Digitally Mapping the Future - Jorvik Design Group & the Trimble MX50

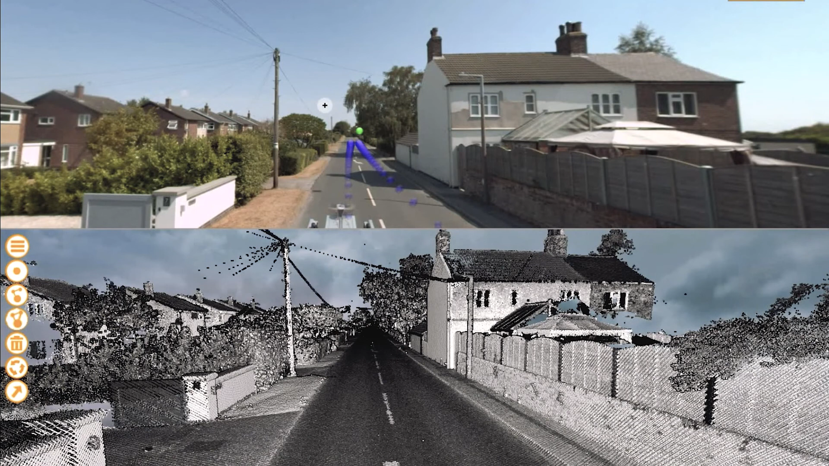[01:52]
Planners can now have the ability to view an up-to-date site survey similar
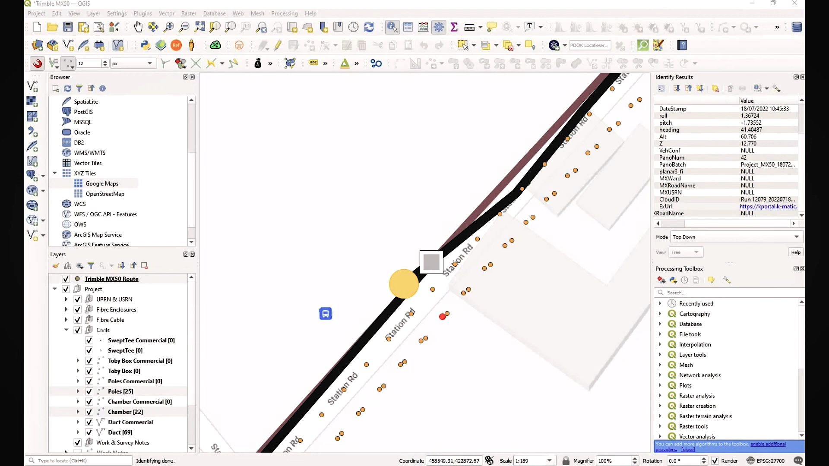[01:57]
to Google Street View but also in 3D point cloud.
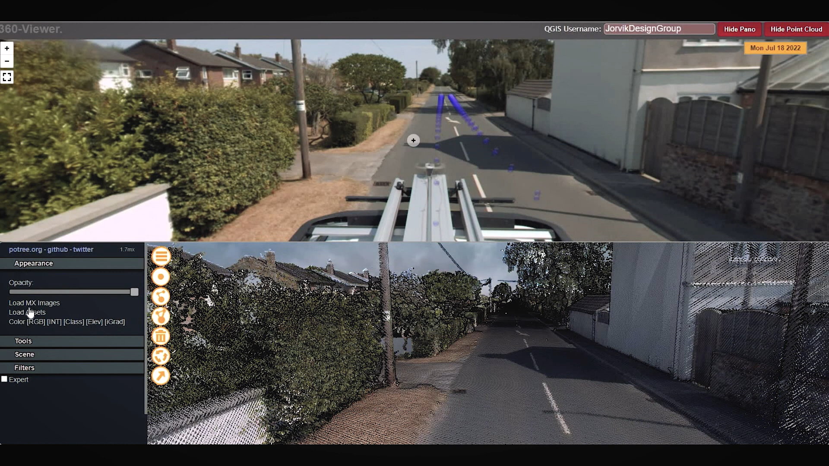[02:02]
Our innovative approach allows the ability to digitize cables,